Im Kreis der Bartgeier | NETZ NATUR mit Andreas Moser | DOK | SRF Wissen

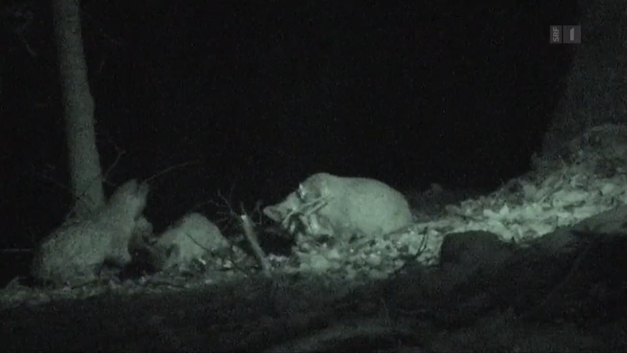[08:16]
Und dann die im Berggebiet, die von diesen Huftieren leben, eine Luchsfamilie in der Nacht an der Beute.